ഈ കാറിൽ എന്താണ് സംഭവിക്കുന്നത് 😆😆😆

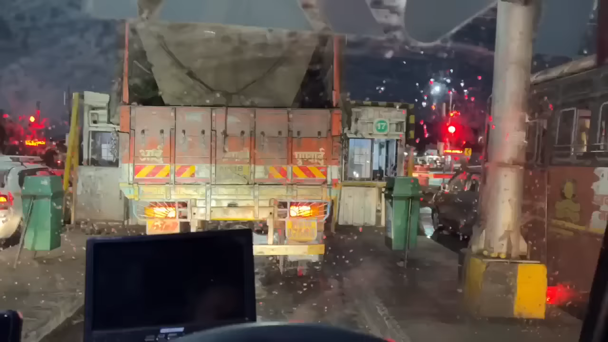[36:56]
ഓക്കെ, നല്ല കിടില മഴ കേട്ടോ. അതായത് പൂനെ കഴിഞ്ഞതേ ഉള്ളൂ, പക്ഷെ മഴ നല്ല കിടുക്കാച്ച് മഴ. ഞങ്ങൾക്ക് ഈ പ്രാവശ്യത്തെ ആദ്യത്തെ. സാറിനോ?
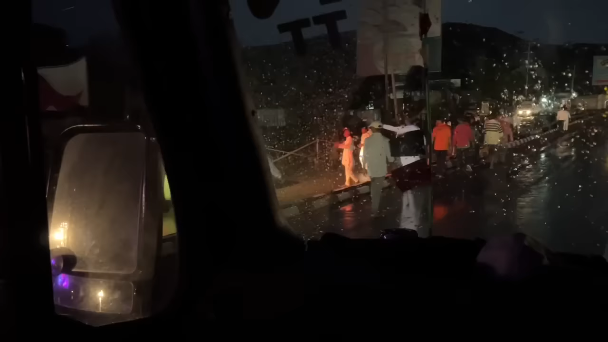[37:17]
ബസ്സല്ല, വേറെ എന്താ സംഭവം? ഡി ജെ
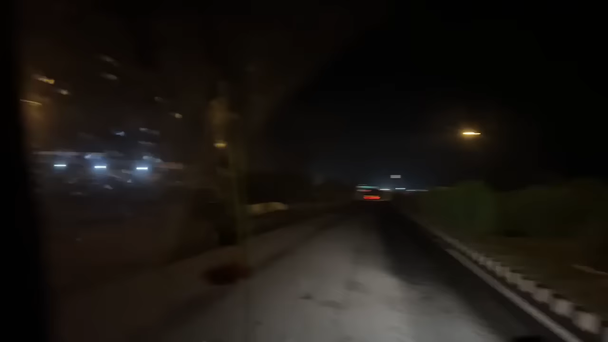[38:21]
ഓ ഇവിടെ ഉണ്ടോ? ഓകേശ് ഇത് കാണുമ്പോ മനുഷ്യന് പേടിയാവും കേട്ടോ. മനുഷ്യനെ ഏതൊക്കെ രീതിയിൽ വലയ്ക്കാവോ ആ രീതിയിലൊക്കെ വലയ്ക്കും കേട്ടോ.
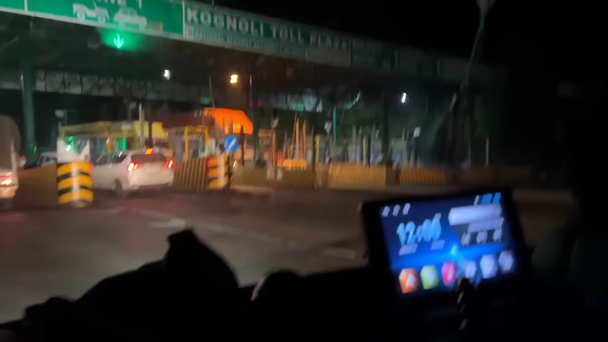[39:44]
നോക്കും എപ്പോഴും സെന്ററിൽ കൂടെ പോവാല്ലോ കേട്ടോ.
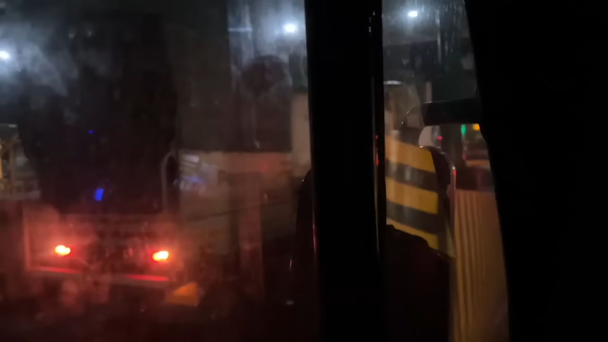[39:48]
കാരണം വെച്ചാല് തൊട്ട് ഈ സൈഡ്, അതായത് ഈ സൈഡ് നോക്കി,
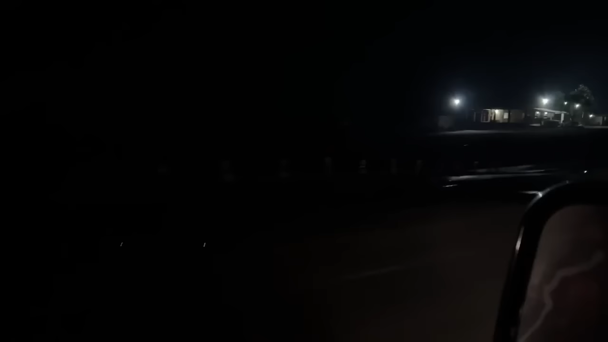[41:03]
ഈ കാണുന്നുണ്ടോ, ഇത് കർണാടകയുടെ ചെക്ക് പോസ്റ്റ് ആട്ടോ. ഒരു മനുഷ്യ കുഞ്ഞില്ല. ആ അവിടെ പിരിവ പിരിവ മാക്സിമം മേടിക്കുന്നുണ്ട്.